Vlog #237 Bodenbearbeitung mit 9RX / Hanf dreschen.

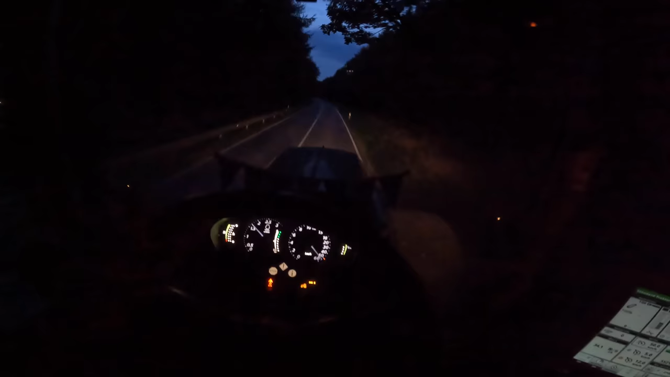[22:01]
Das ist jetzt anders, aber im Gesamten rollt der viel weicher. Also das ist ganz komisch zu beschreiben. Übrigens, das Licht in der GoPro sieht immer schlechter aus wie das, wie es in echt ist. Es ist nämlich noch gut hell eigentlich. Aber ein GoPro Sensor ist relativ klein, wodurch das immer alles sehr dunkel in einer GoPro aussieht. Nur so viel dazu. Aber das ist krass.